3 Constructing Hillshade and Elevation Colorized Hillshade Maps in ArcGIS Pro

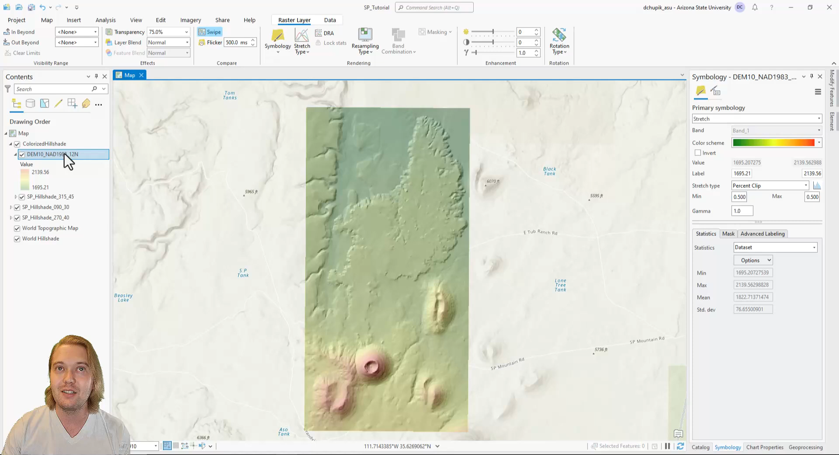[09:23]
Before we move on to slope and aspect maps, let's make another group layer that will house all our hillshade maps. Right-click Map, select New Group Layer, double-click the new group layer to rename it Hillshades. Then, drag and drop all of the hillshades into the group folder and disable the symbology drop-down arrows.
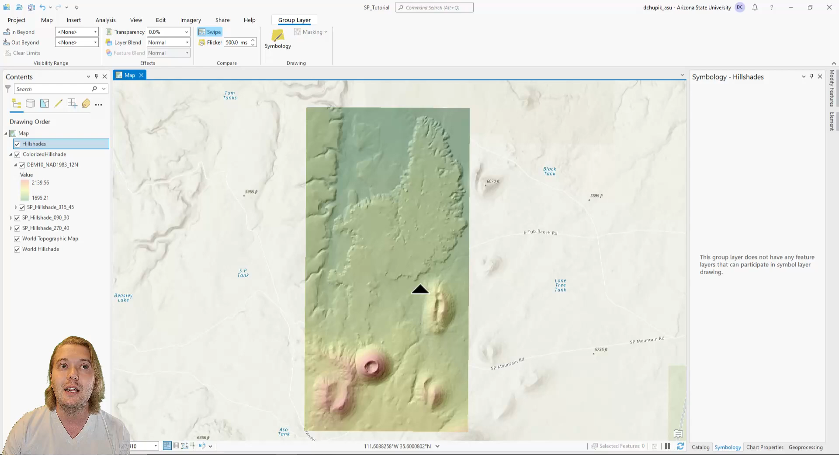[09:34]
Personally, I like to always have an unaltered version of my DEM in my contents pane. Since we altered the color and transparency of our original DEM, and now that it's hidden in one of the hillshade group layers, it may be difficult for someone else to find. To add back another copy of the unaltered DEM, we can close the symbology and geoprocessing panes on the right to get back to our catalog pane.